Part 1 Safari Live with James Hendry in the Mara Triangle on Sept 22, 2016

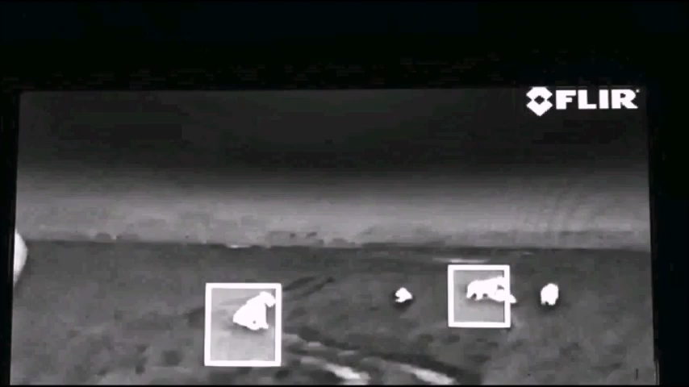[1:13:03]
there they all are I'm going to sneak slightly forward while Jandre shows you that picture
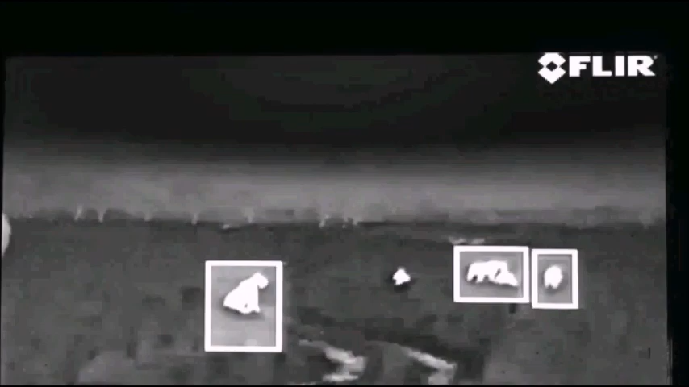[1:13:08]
now the reason it looks like that everyone is Jandre is actually showing the monitor through the screen
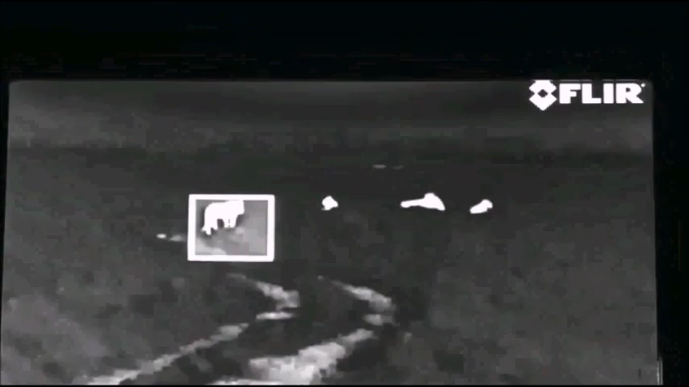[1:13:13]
sorry, through the lens so he's filming the thermal imaging monitor
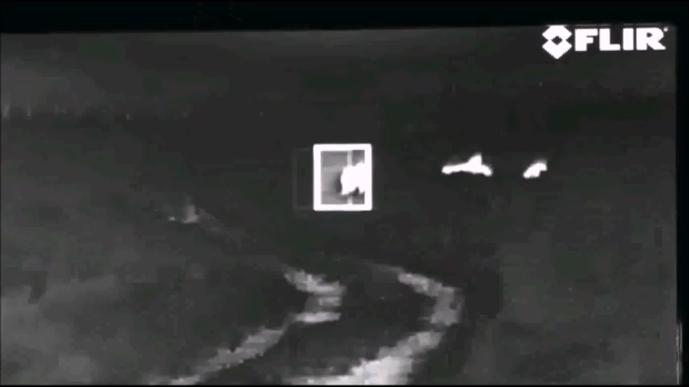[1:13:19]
there's a very, well, relatively new technology there's my hand
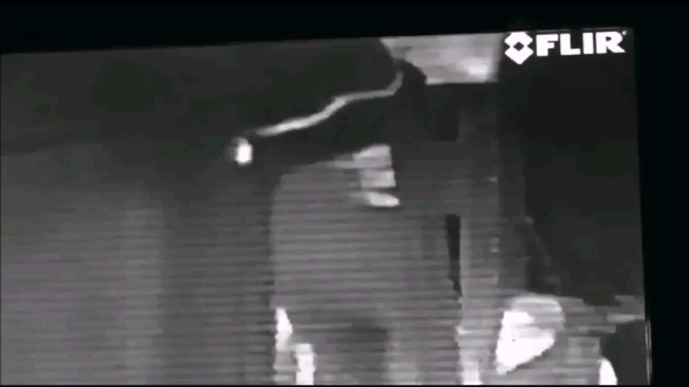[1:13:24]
pointing at the lions
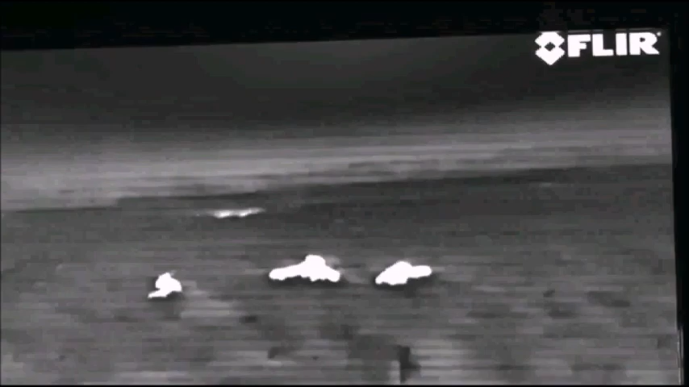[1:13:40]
so they don't seem to be particularly enthusiastically on the hunt just yet but I suspect that'll change I think if they weren't going to hunt at all they wouldn't have moved when the sun went down it's now totally pitch black without the aid of the infrared lights wouldn't be able to see at all I have a very dim light on in the front of the
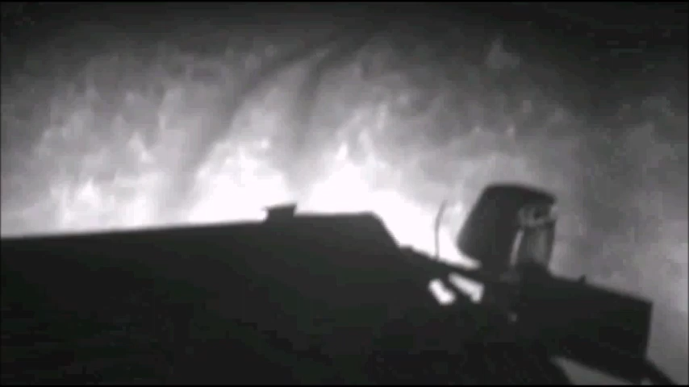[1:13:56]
car so that I don't drive into a giant artfark hole
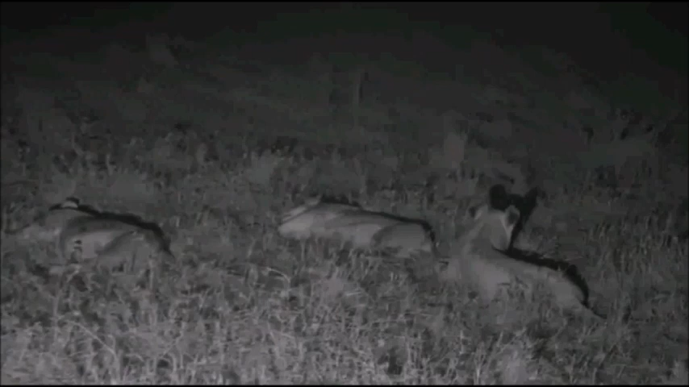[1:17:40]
hasn't been anything there but those hyenas will move regularly now what's she looking at? it's a very astute question thank you for it as I was wondering it myself actually I thought to myself how on earth these lions who know this area so well who interact with those hyenas probably on a mightily basis how did they manage not to know that it was there? anyway, they didn't seem to now we're searching with a thermal imaging camera to see what that lioness is looking at at the moment there is no white spot no bogey off the starboard bow
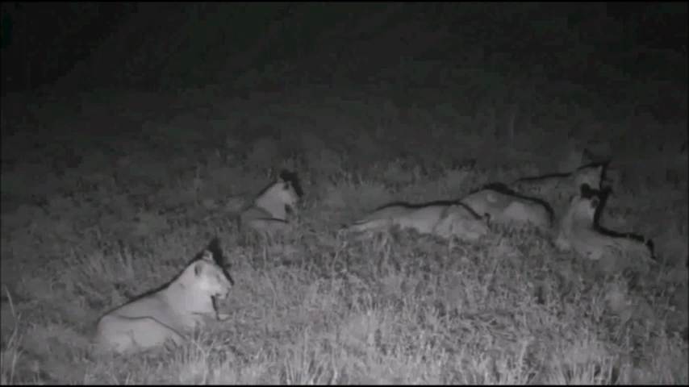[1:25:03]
we can see with this infrared they can see into the night now I cannot see where those lions are they're sitting probably oh I don't know about 20 metres from me perhaps and I cannot see them I'm looking out into the darkness right now as we speak and I cannot see them at all so they are being lit entirely with infrared which clearly is making them very sleepy Jean-Dre why is the infrared making them sleepy?
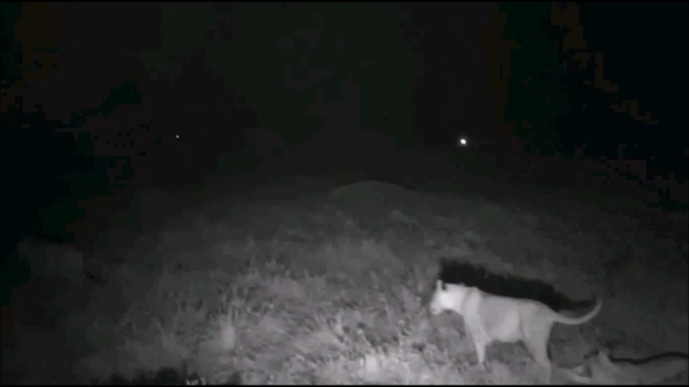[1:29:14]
but now they're still starting to get restless and they haven't been sleeping very soundly they've been rolling around and wagging their tails and picking their nails picking each other's noses you've just seen there and now they seem to be on the move this is good news where are they?
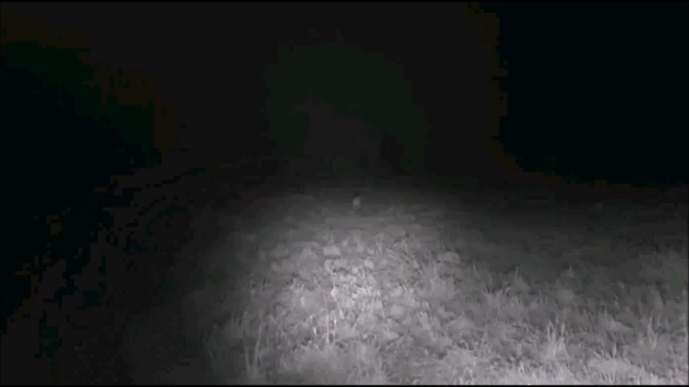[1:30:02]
now there's a big thicket to the left of where we're sitting now hopefully we'll be able to keep up with them I'm pretty sure we will yeah I think just stay on that one for now is that one at 11 o'clock yes you go a little bit further faster you don't want to drive into a large hole now these lines tend to well they're playing with each other there
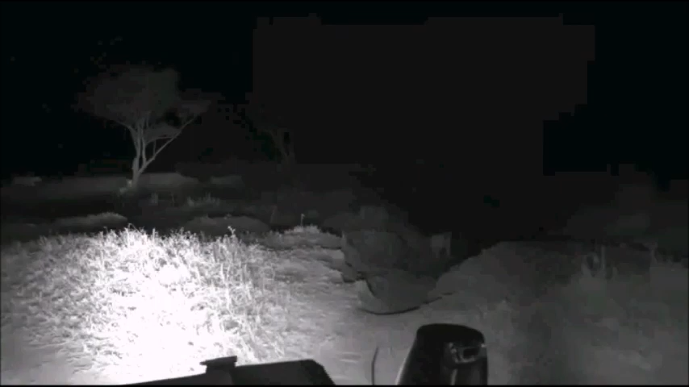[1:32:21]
oh there's one on the tree there Jean-Dre oh two playing next to us the other side one going into the tree let's go look at the one in the tree
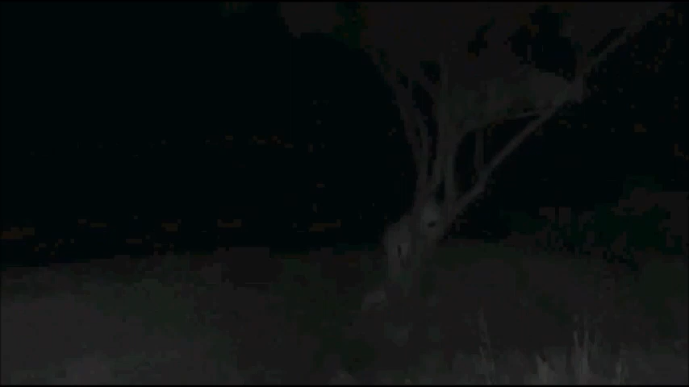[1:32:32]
she's going up into the tree how cool is that
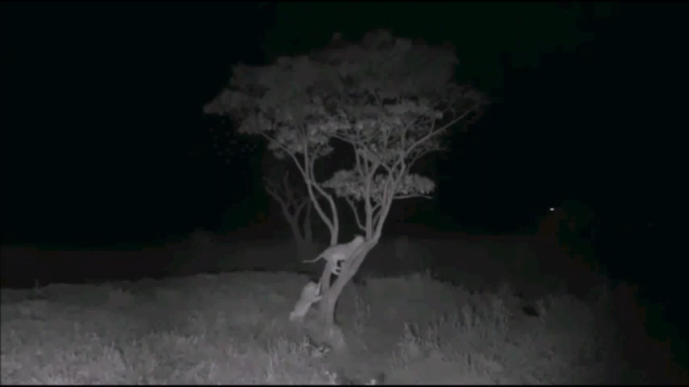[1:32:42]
take some screenshots everybody and just remember we are totally live hashtag safari live questions at wildearth.tv send us your questions send us your comments you're currently watching
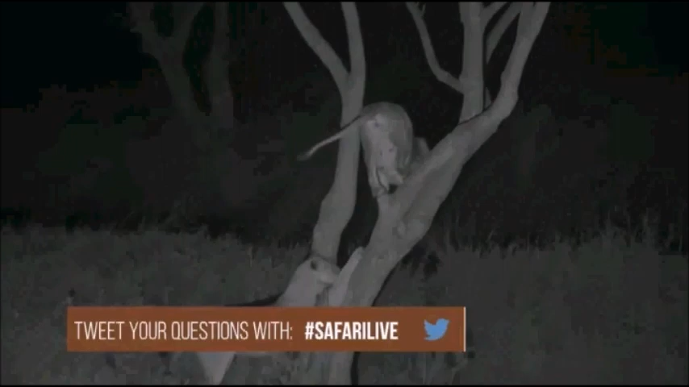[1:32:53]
a lioness perched in a tree in the middle of the Mara Triangle
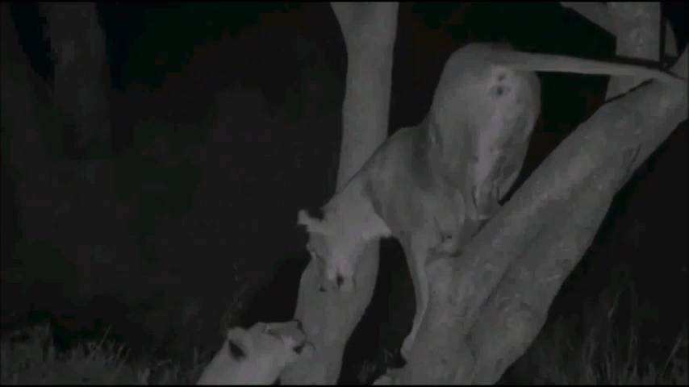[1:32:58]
slapping another one as she tries to climb up they're sharpening their claws hopefully in preparation for a hunt way in the distance I can hear other lions calling look at that very elegant dismount they're feeling very frivolous these lions but there's a nasty gully here that I'm not sure that I can get through oh goodness let me quickly load the map
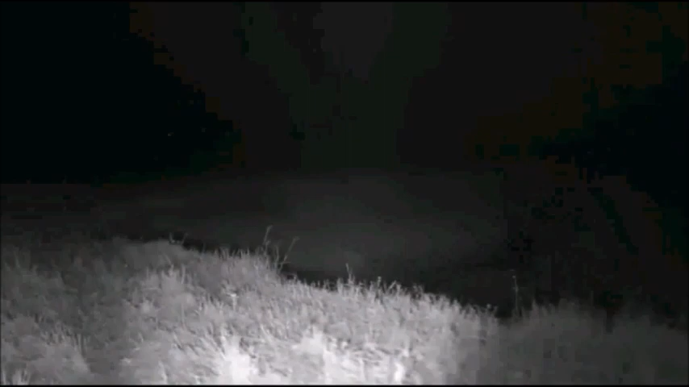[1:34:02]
just shine off to the right with some white light if you don't mind looks like a big ditch but whether it's a hole that stops here yeah I'm not going to try and cross that everybody let's see if they don't pop out this side can you see anything inside this gully now I know I can't get through here don't worry Graham I'm not going to attempt it I just want to know if you